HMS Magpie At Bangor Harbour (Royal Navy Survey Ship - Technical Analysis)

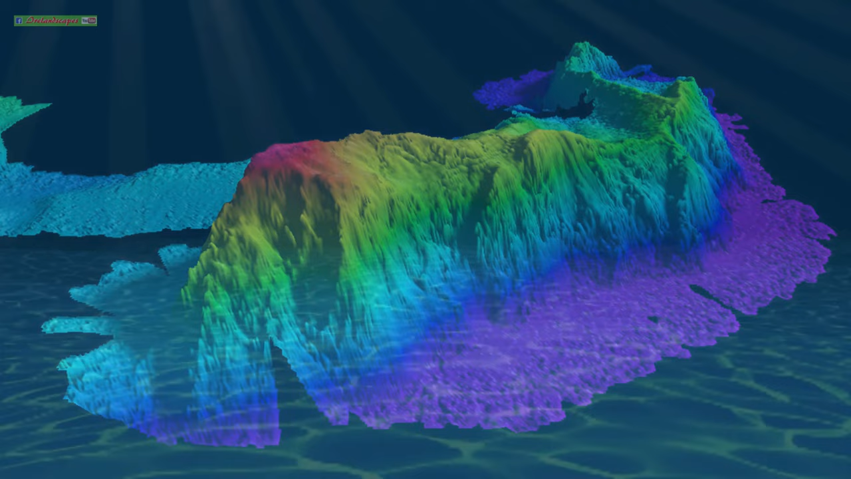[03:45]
and then post-processing software where the data collected can be analyzed by interface users at their workstations.
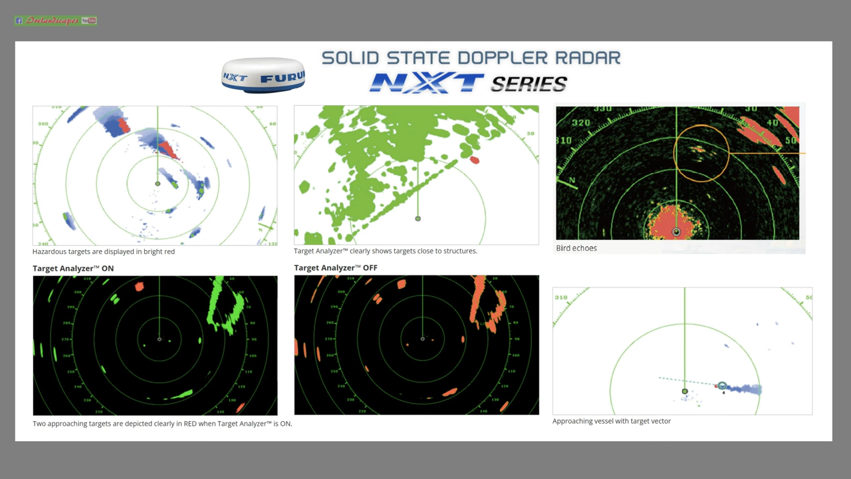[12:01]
A high-resolution colour-coded warning screen-based system allows the tracking of up to 100 moving and stationary targets, as well as monitoring of weather and wildlife proximity.